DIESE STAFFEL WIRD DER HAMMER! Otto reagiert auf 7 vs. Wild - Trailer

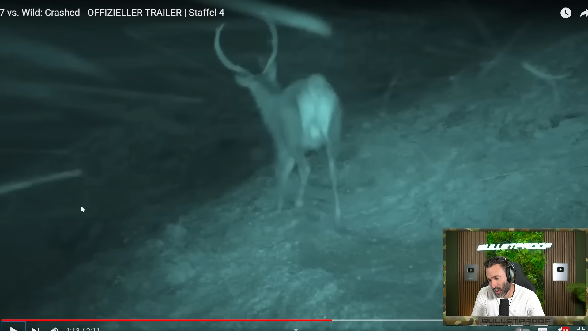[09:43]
Schafe und Wild. Also fast alles Rotwild, was ihr irgendwo seht. Rotwild ist Hirsch. Was ihr bei uns im Supermarkt seht, schaut mal hinten drauf. Wenn's mal da sein sollte, so kurz vor Weihnachten, steht da meist, hier kommt's Land Neuseeland. Neuseeland, nicht wirklich gefährliche Tiere. Und halt ganz, ganz, ganz viel Wild dort, ja. Ich hab eben schon gefragt, wer das ist. Guck mal, im Fernglas, man sieht das Feuer wieder vor, dann. Fritz.
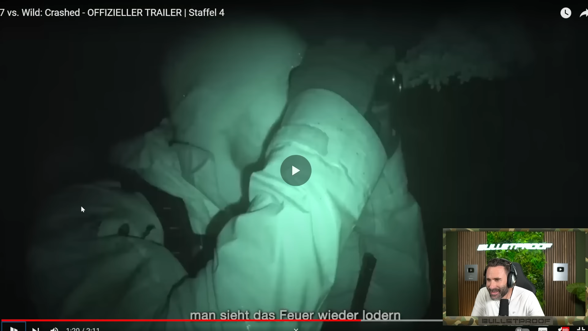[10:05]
So, also, wir sehen Fritz, der sich anscheinend ranschleicht an die Gruppe.
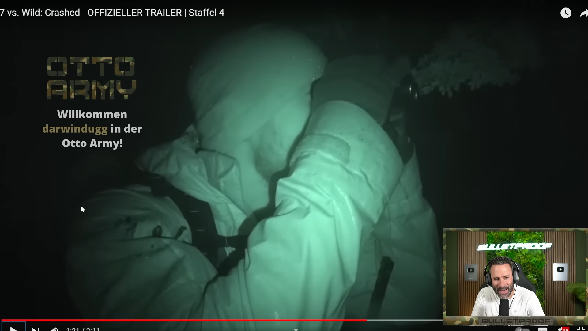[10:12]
Ja, Elche sind schon gefährlich, schreibt ihr, aber Elche gibt's da nicht. Der Elch ist eher alles, was Richtung Norden ist. Elche gab's auch früher mal in Deutschland tatsächlich. Aber Rotwild ist nicht wirklich gefährlich, ja. Brunft und ein ausgewachsener Rothirsch könnte das tun, aber ist nicht wirklich, nicht bei so vielen Menschen kommen die nicht dran, ja.
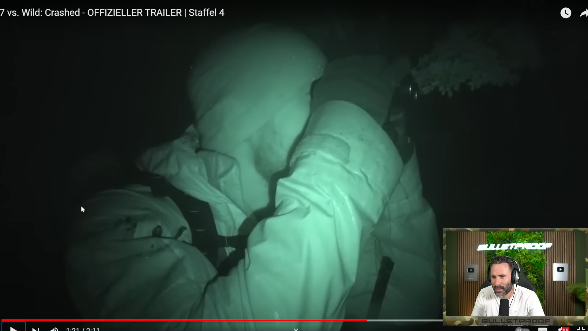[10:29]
Also, Fritz scheint sich anzuschleichen an die Gruppe und die zu beobachten im Fernglas. Alter, sieht das großartig aus.